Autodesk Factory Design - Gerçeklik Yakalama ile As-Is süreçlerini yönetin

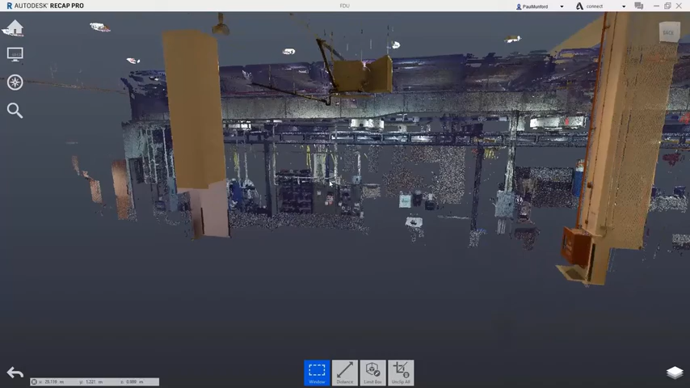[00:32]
Recap in Autodesk Factory Design Utilities is a tool used to register and manipulate a point cloud scan of your existing site conditions.
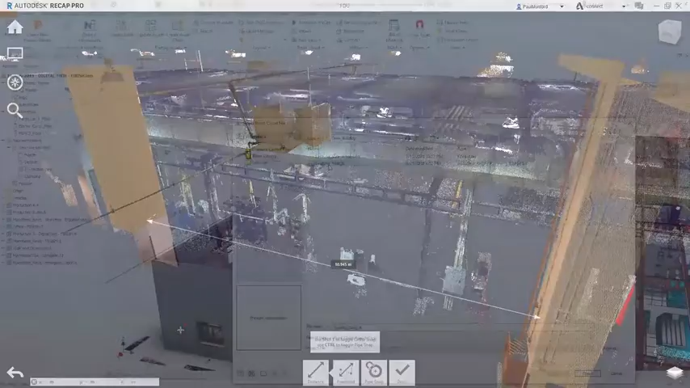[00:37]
Point clouds can be referenced in AutoCAD and Inventor to act as a design aid while planning the equipment layout for your production line.